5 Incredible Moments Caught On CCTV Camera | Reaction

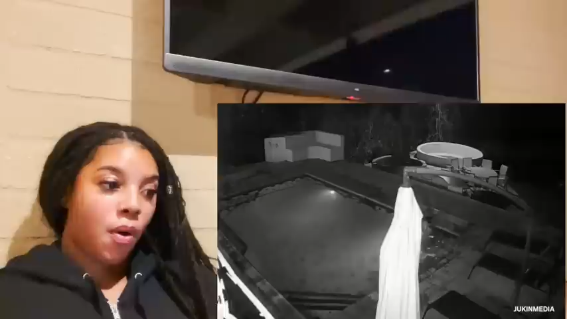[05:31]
At the start of the video, we see Brendan and Amelia minding their own business in the pool. Nothing seems out of the ordinary. Then, a crocodile can be seen slithering across the concrete and slipping into the pool. The croc lunges at Amelia, and Brendan jumps out to safety. Another friend runs in as the croc snaps at Amelia, but she fends it off and tries to get herself to safety.
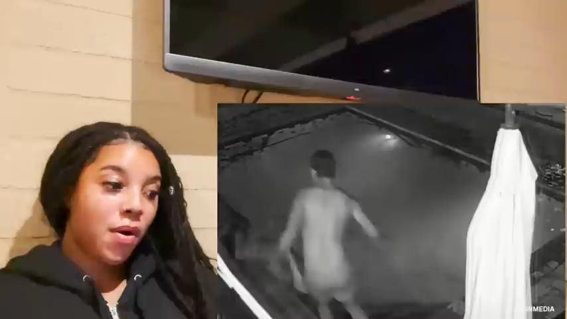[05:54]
But the croc comes back for one more bite, grabbing her arm and almost pulling her back in.
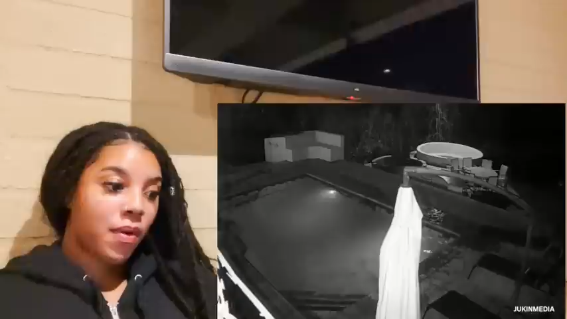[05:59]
The Nile crocodile has the third-strongest bite force in the animal kingdom behind great white sharks and the saltwater crocodiles native to Australia. By some miracle, Amelia escaped with only a few cuts and bruises. Those pointing a cowardly finger at Brendan should think again. Crocs have a significant advantage in the water.